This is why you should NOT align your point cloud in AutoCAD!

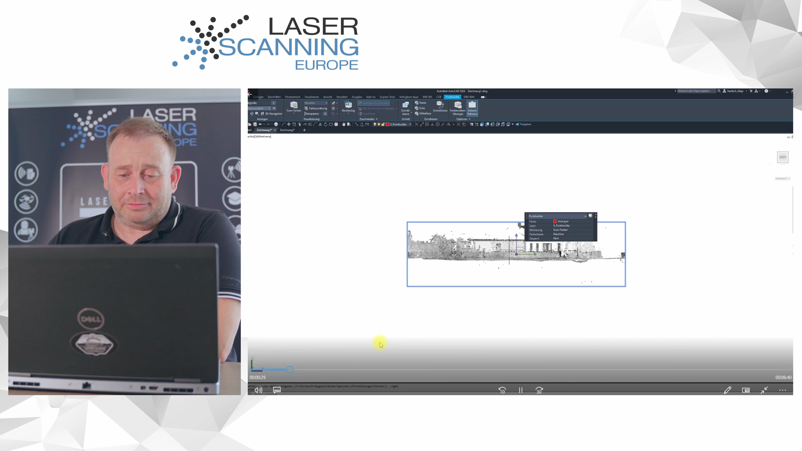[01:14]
Because it's easier to make them these alignment.
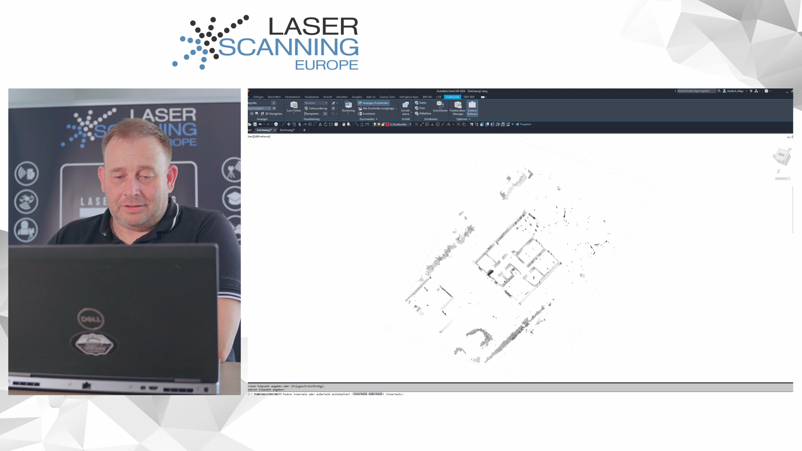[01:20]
So, and now we see our house is not parallel to our user command system or not to our CAD system, what we have coordinate system, what we have the X, Y, Z coordinate. And what you have to do now is you have to define like an, how you call them, assistant coordinate lines here. And then you pick a point like here, the outside of your house wall. I hope you can see this. And then you move this zero point on the, this house point, the corner point on the zero, zero point from your coordinate system.
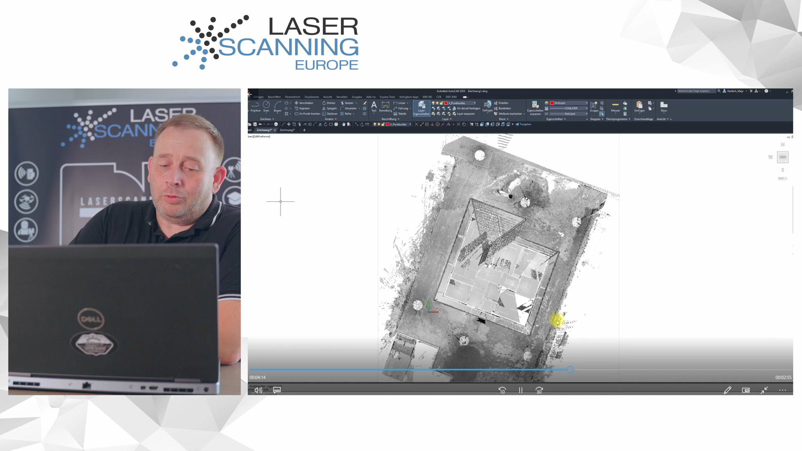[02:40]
And we do the same step again. That means you're closing the system, the next day you're starting and you see, okay, my point cloud is not attached here.
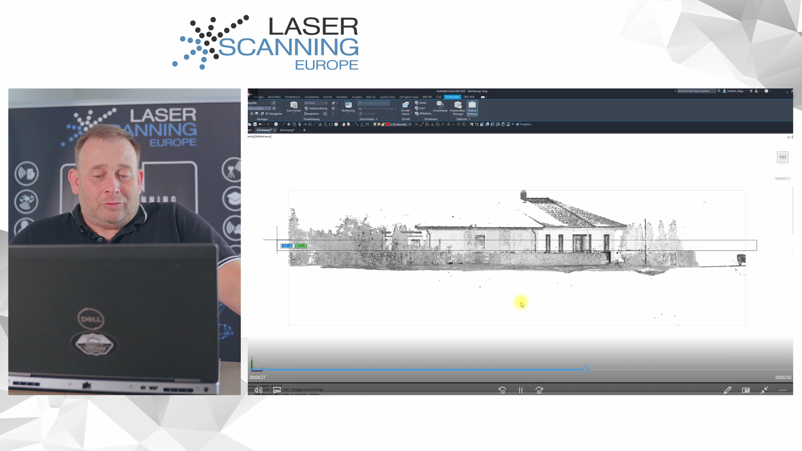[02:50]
And I have to do the same step again. This is time consuming. We do the same step, like making a slice, making coordinate zero point, our axis, helping axis, then grab this house point, move the house point to the zero point, then we make this orientation to the axis, everything as well. And then we start to draw from the second data set now with green lines, the house again, the outside walls.
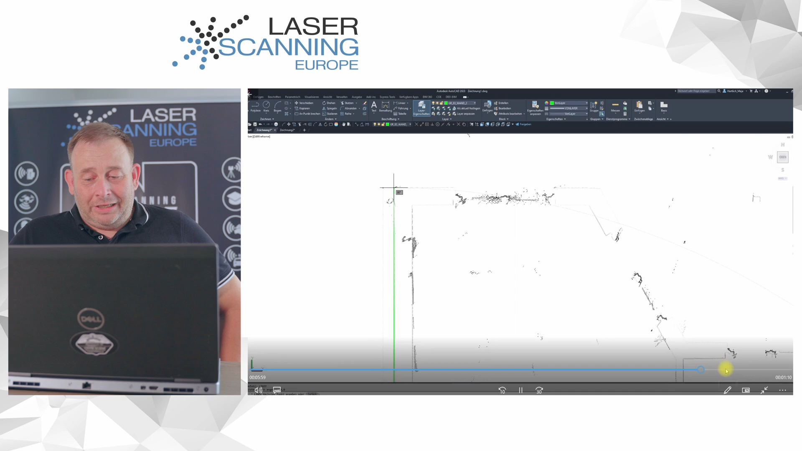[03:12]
That's what you're doing. And finally, if you're finished with that, she is overlaying this first data set with the second, the black lines with these green lines.
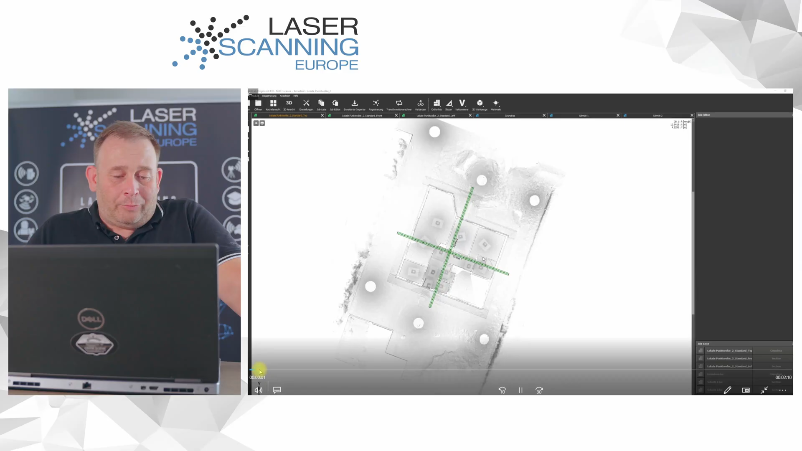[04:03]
And we make here some elements inside like vertical slices and horizontal slices.
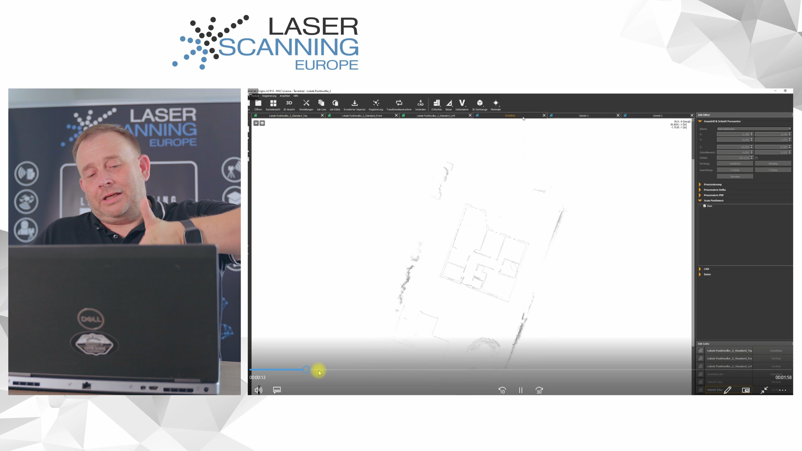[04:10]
These are our horizontal slices. You see, that's the vertical slices. We will see it later in our software, how we use them. And now we go back to AutoCAD.
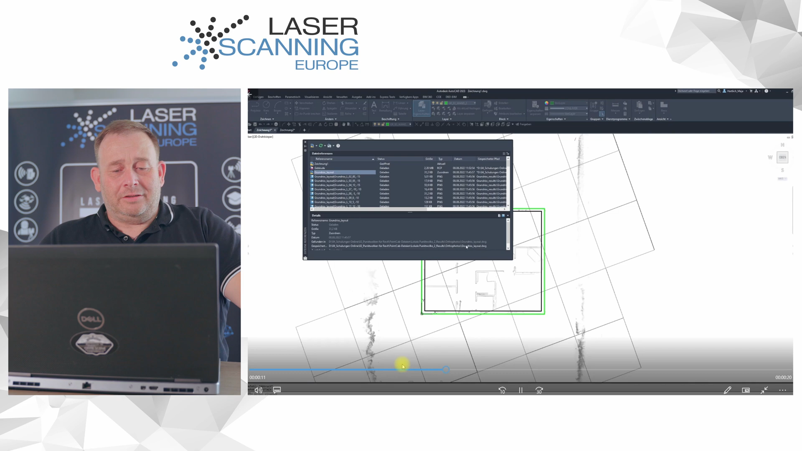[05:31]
In our CAD system, we now load some of these vertical slices, what you saw, the slice doing vertical in the house. We see it here only as these two crosses here, this and that one, what is now displayed blue. But this data,
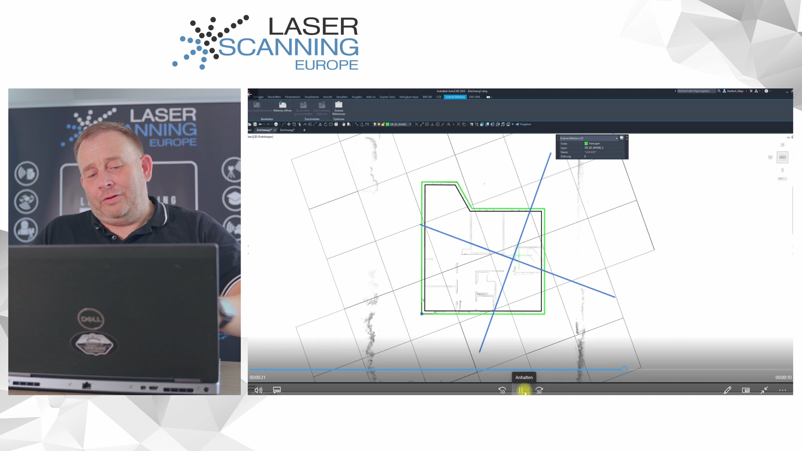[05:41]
we know if you'd like to use it here in this software, we didn't can use it because we don't know where this is the center point of our axis from the vertical slices. And there's somewhere in the middle of the building, but there is no point what we can pick here. So we have no option now to place these very accurate on this right position. As is, you can only do it like a box, but not super accurate. So that's the reason that sometimes this movement object is not working for each CAD object what you imported,
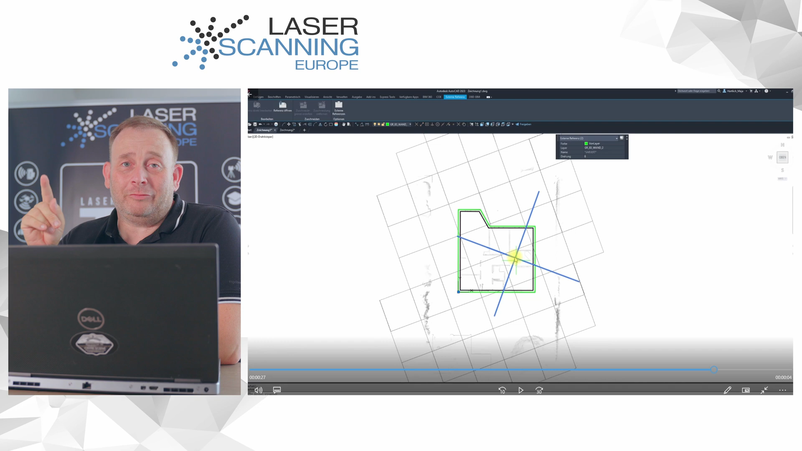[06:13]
only for where you really can define the center points.
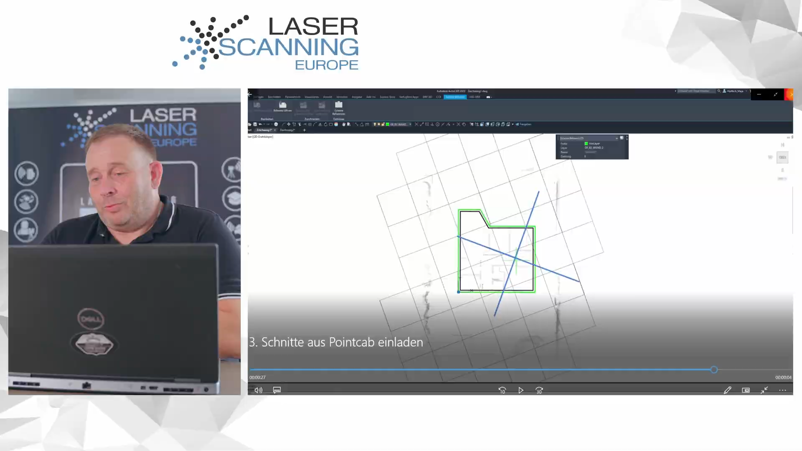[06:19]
So this is the next third point, where it is maybe not the best way to do this like we saw it. And then, I will show you if you have everything in one system, you imported these original point cloud, what is in this case not orientated, but we like to show you only to understand it.
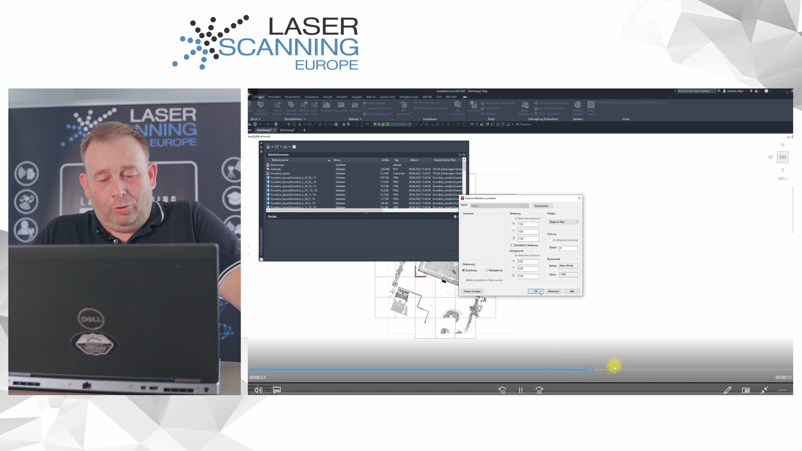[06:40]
And then we now load from the same data set some of these point cap data. We have now here our auto images and also these vertical slices, this blue one, this one here and that one.
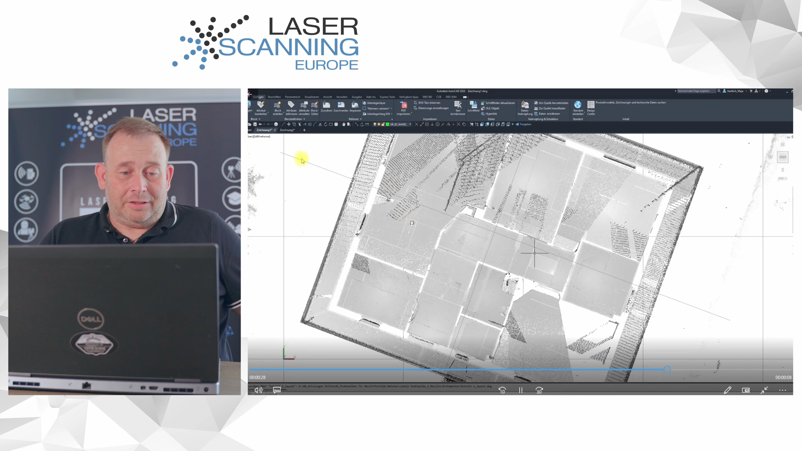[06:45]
I hope you can see it and you see it really sit in the middle of the building.
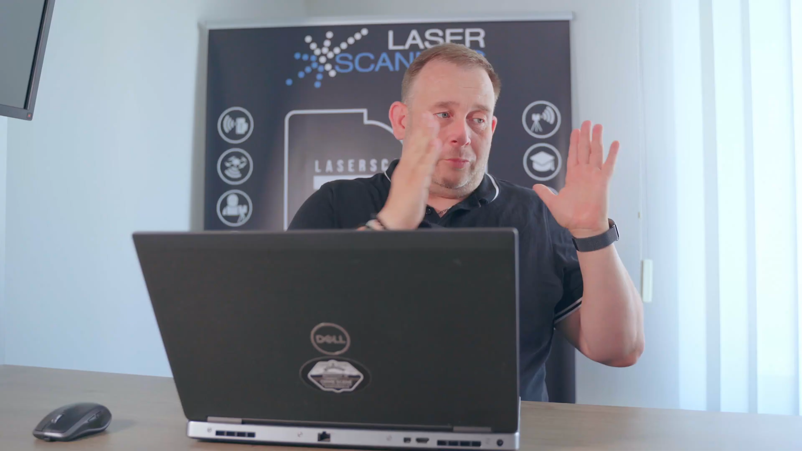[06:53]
That's all data sets, point cloud, horizontal, vertical slices, maybe annotation, other CAD object, everything what you bring together, stitch together because you have the same database.
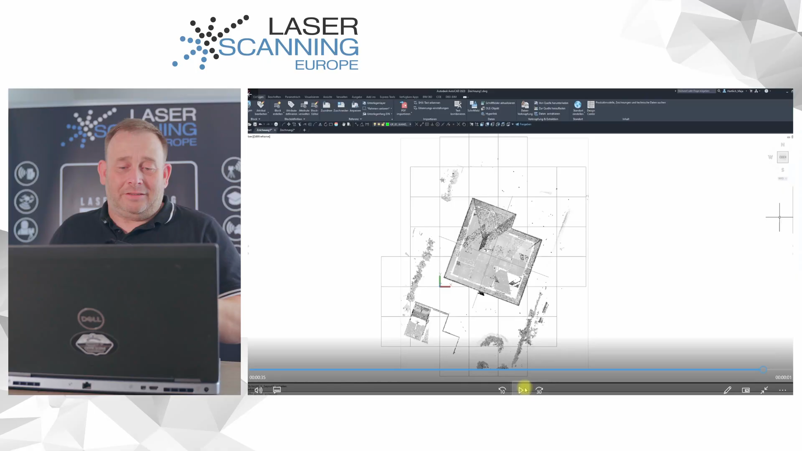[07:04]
This means now here it is moved.